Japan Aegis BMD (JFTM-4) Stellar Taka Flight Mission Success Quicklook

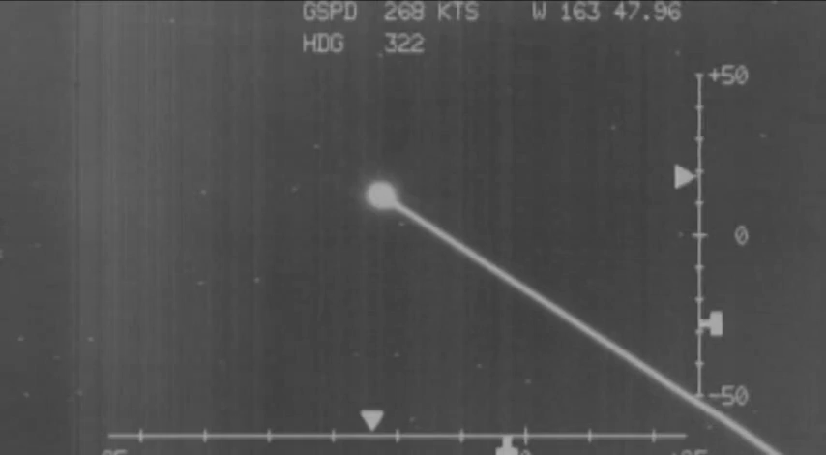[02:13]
The destroyer's radar tracked the target throughout the flight and